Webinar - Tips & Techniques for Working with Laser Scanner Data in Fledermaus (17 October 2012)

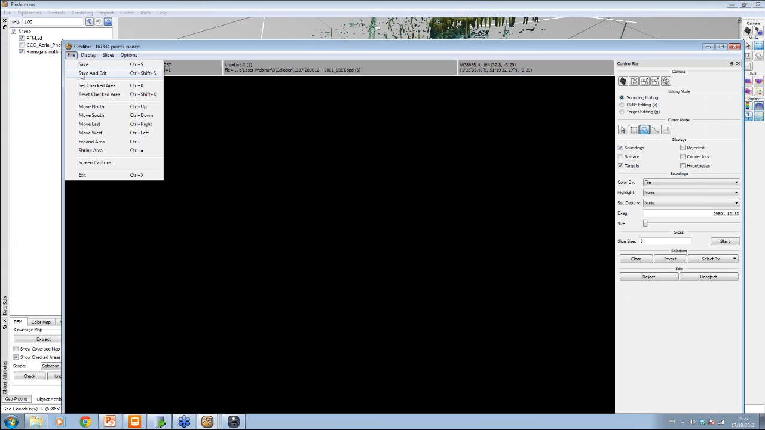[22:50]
And then we can import our points, and there's our features that we have here.
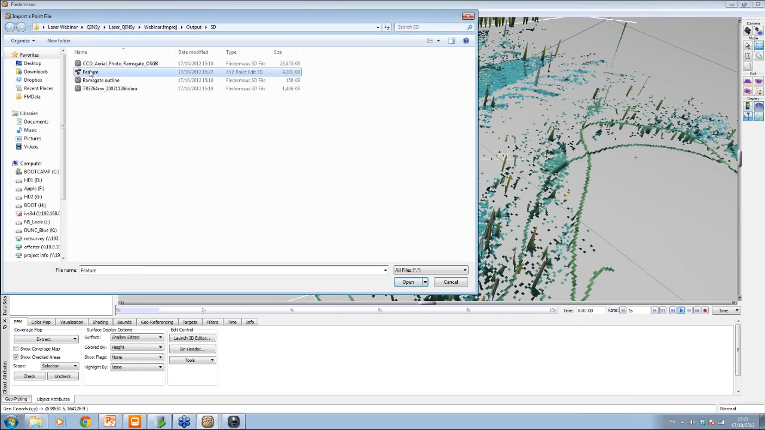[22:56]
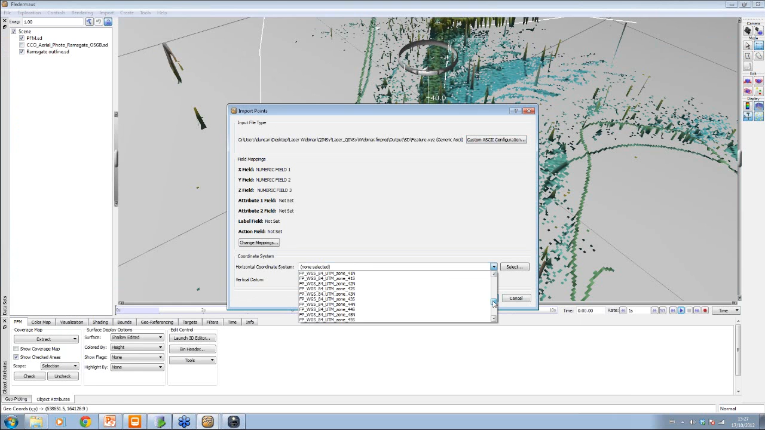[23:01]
And then we just say that they are in the same coordinate system, and you bring them in like this. Now, they don't look particularly clever at the moment. They are over here as a cube marker, and the best way of visualizing the points in FaderMass is actually have them as a point. That might seem obvious, but you can have them as a sphere, which means they are circular, and you can change the size of the point radius here with this slider. If you want to get further in with the slider, you can just change the starting and ending value.
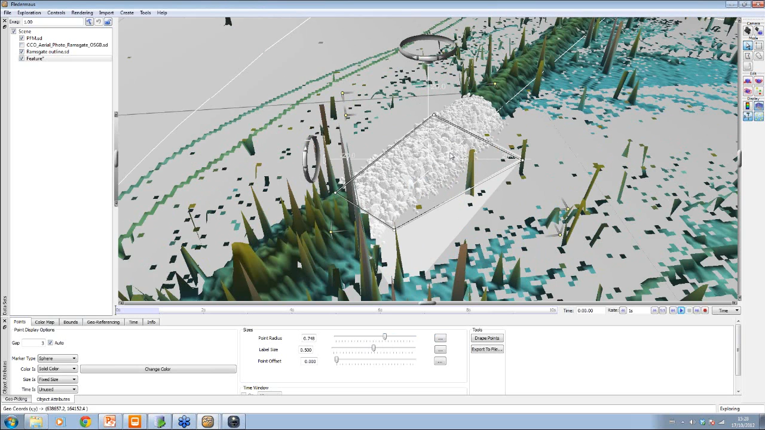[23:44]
So I'm just going to do 1.2 as the ending value. That just changes the range of the slider. So these ones look kind of cool, but they're a bit white, so we can either change colour and colour them something else.
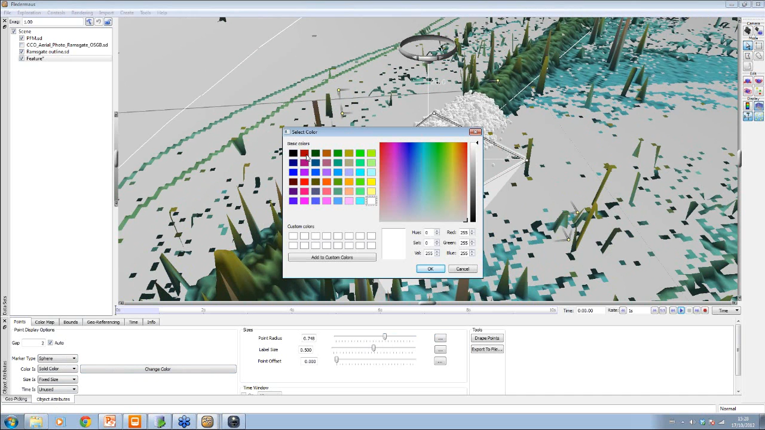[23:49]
Or if you want, we can also colour by point height, and then you have to change the colour map.
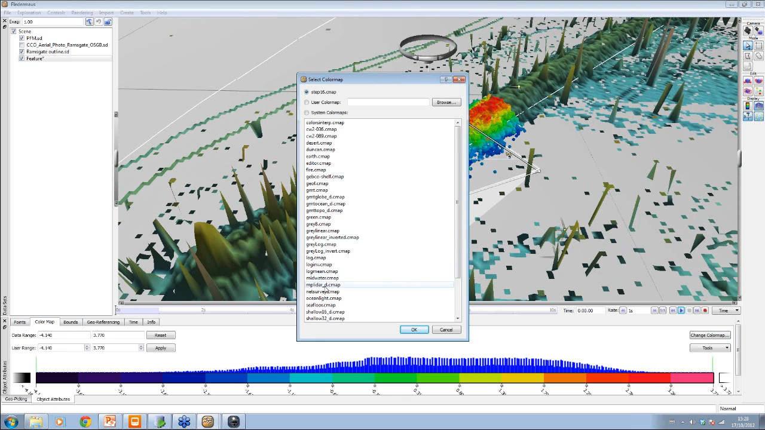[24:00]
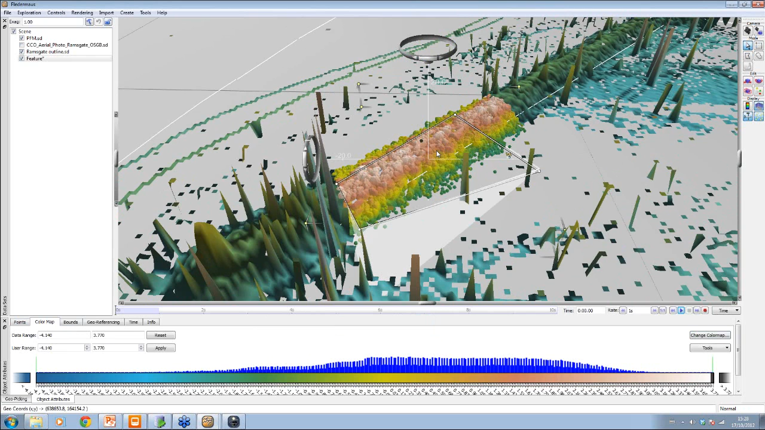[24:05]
So this is now spheres that we're looking at. Again, we can change. But these also, if you have a lot of them, take a while to render, because what we're looking at here is every single point here is having a shading rendered around it. And that can take a bit of time when you have a lot of points to render.
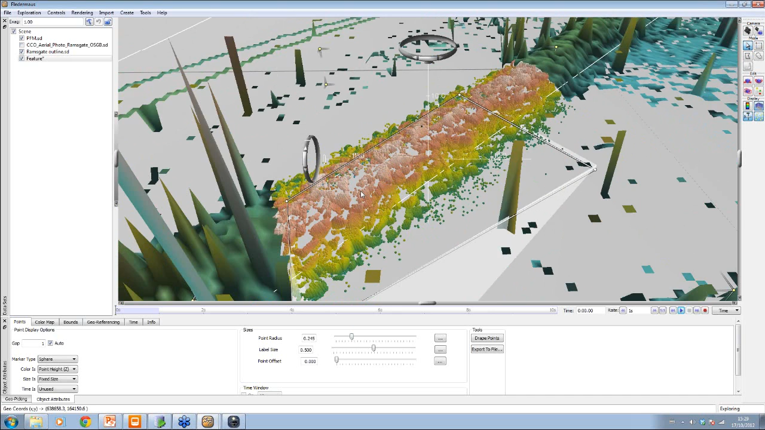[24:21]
And if you find you're having that, then if you change to point, then you can make them bigger or smaller, then you have something which is much, much faster. So if I just, I'm moving around here, and that's not degrading at all. If I change that to spheres again, start moving around, and you can see there's a little bit of a delay in the data.
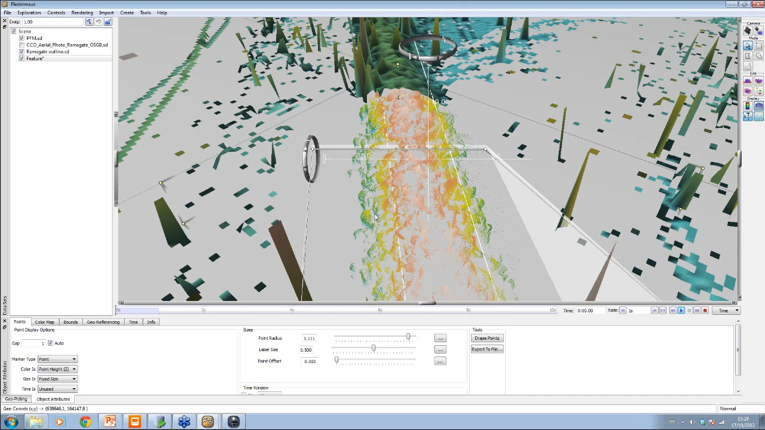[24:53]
So when you have it as point, it's much, much quicker. And then you can also, of course, increase the size of the points as well.
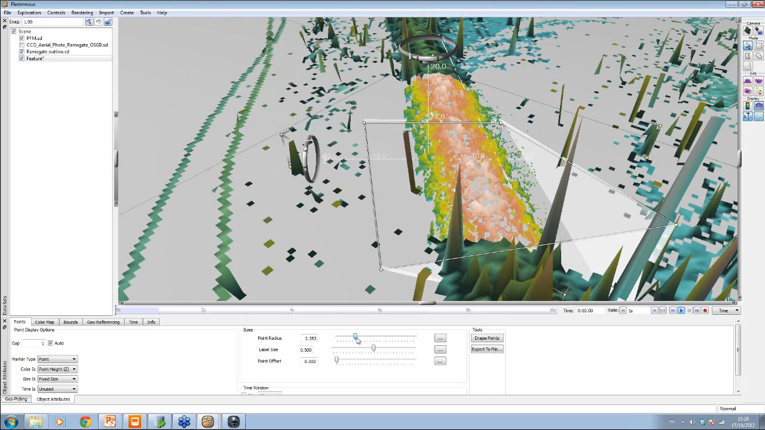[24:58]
So that was how to extract point data from here. You can also use that point data. So if I decide, actually, I don't want to see points, but I want to grid at a higher resolution.
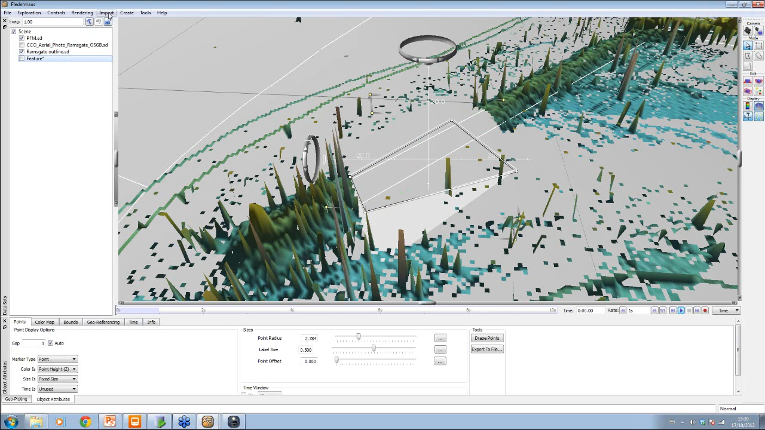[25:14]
So I can import ungrid data. I can select my feature.
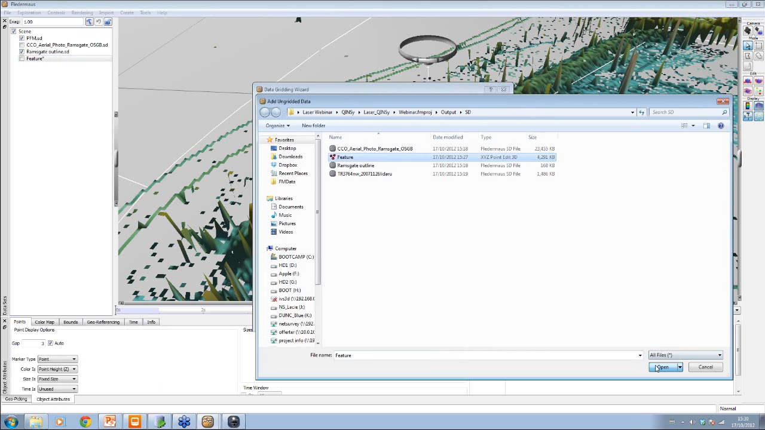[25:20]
And then I can say, actually, this is that national grid. This is this national grid. And I'm gonna have another 25 centimeter cell size. This is my bounds for that data. And I'll use that color map.
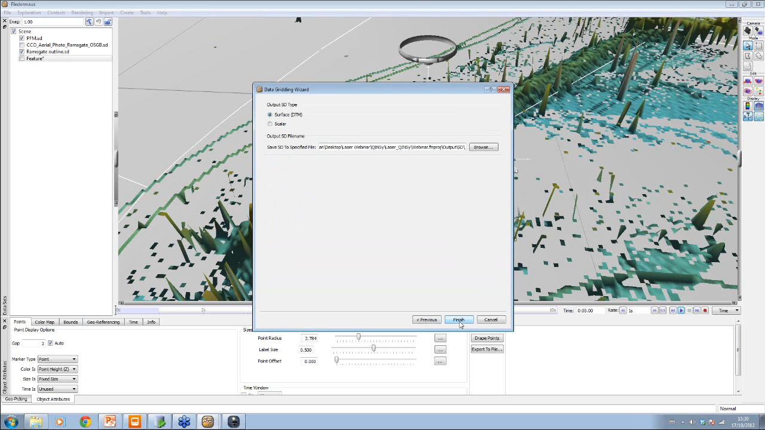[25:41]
And then, oops, got to put a name on it. So I'm just gonna call it feature.sd.
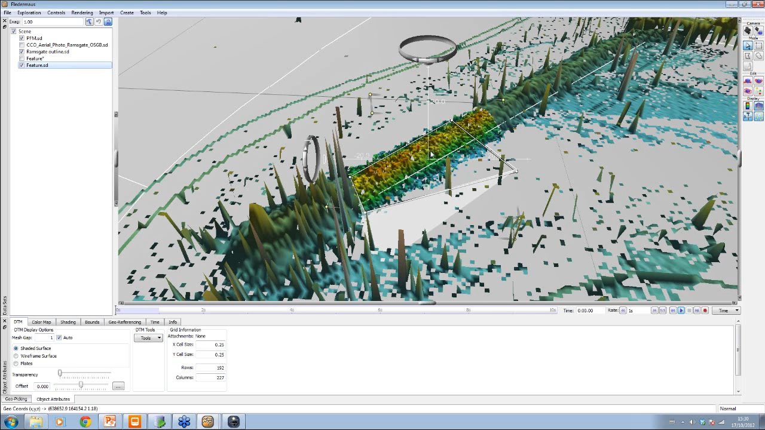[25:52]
And then that's my, so this was done at two meters, I think we said, with the PFM. This is now 25 centimeter resolution of that data.
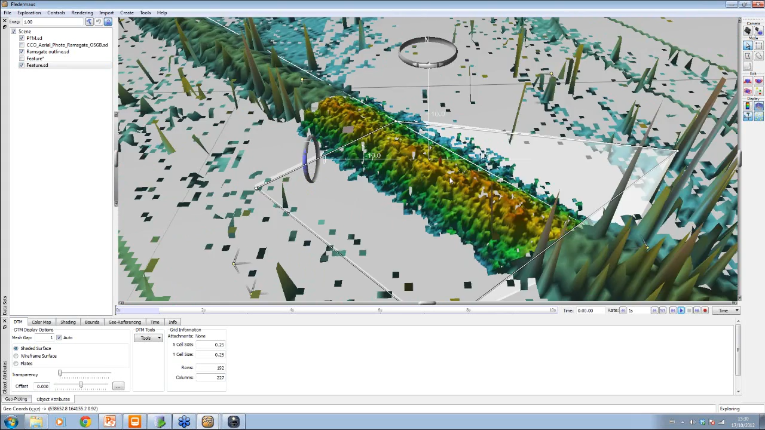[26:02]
So the process is to take the data, clean out all of these spikes, and then either extract the data as points,
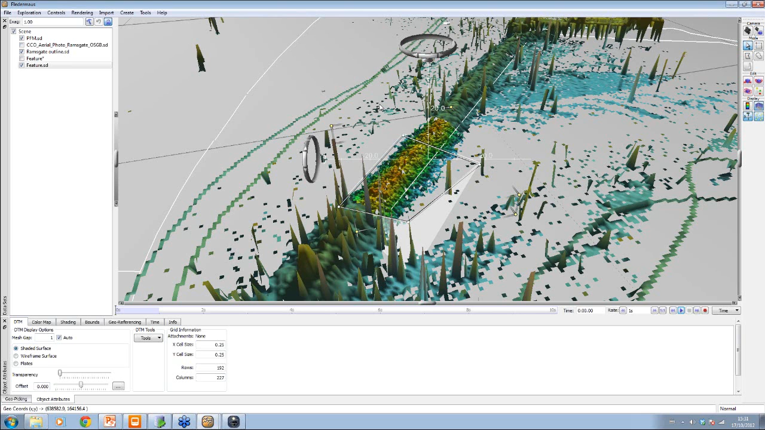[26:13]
which you can then either visualize as points or you can then regrid it. Of course, if you take the whole dataset that you've done with the PFM, you can also unload these points back into the original QPDs. So you have clean QPDs, and from there you can do anything like this in the same way.
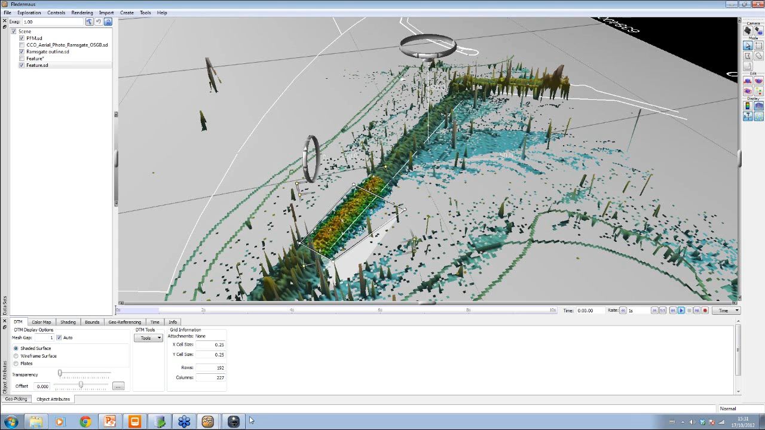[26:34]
So that's the normal procedure is to clean the QPDs and unload, or clean the PFM and unload the QPDs.
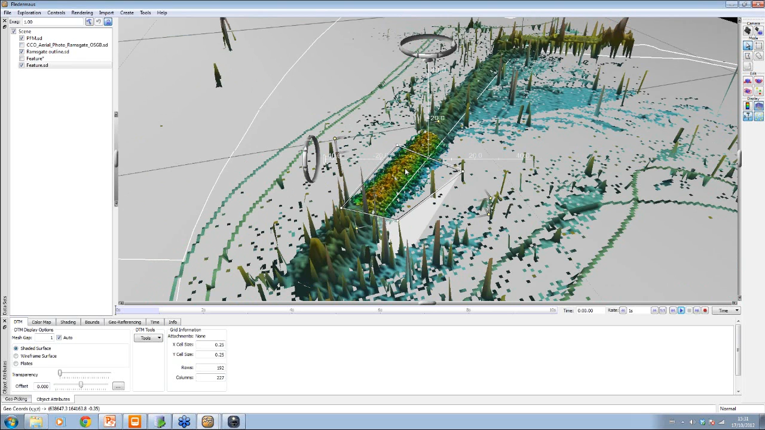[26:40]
So that's data cleaning. There's a couple of things that now for sort of visualization techniques and things.